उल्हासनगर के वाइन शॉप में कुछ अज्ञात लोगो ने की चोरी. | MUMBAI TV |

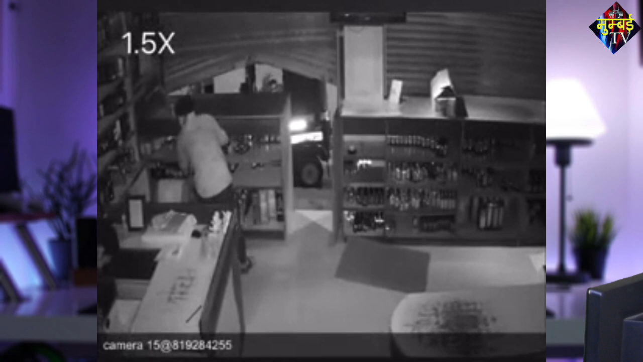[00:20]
मैं वो अफजल सेक और आप देख रहे हैं मुंबई टीवी वो भी चोरी करते हुए नजर आते इसमें आप देख सकती की
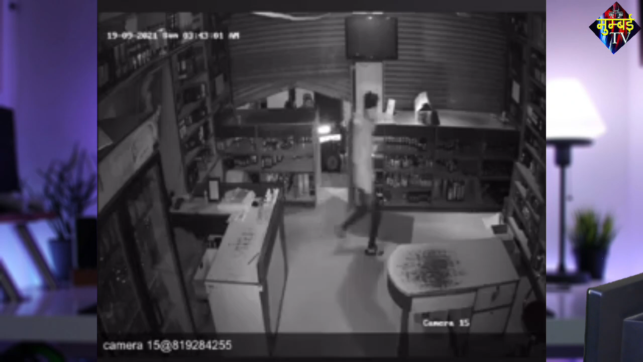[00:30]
कैसे शटर बंध थी और शटर के बंध होने के बाद जो है वो ताला तोड़ते शटर को उठा कर अंदर आते और महेंगी जो ब्रैंड की दारू है उसे चोरी करके ले जाते इस मामले में जो वाइन शॉप के ओनर है